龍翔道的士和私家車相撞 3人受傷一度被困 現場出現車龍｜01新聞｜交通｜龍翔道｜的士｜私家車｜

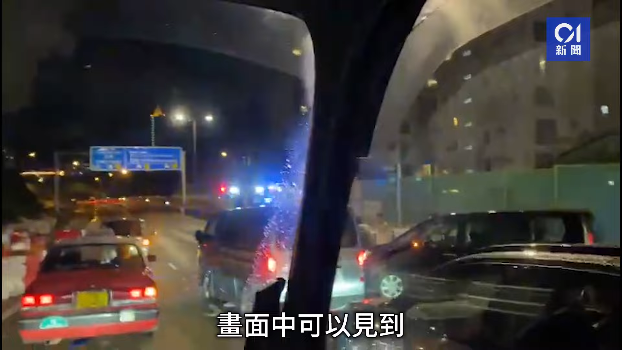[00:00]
畫面中可以見到呢架的士嘅車頭側咗去左邊，車尾損毀，部分零件散咗喺地下。涉事嘅司機同乘客落車了解情況，救護員到達現場協助傷者，現場出現長長嘅車龍。事發係星期二晚上十點幾，一架的士同另一架私家車沿龍翔道往觀塘方向行駛，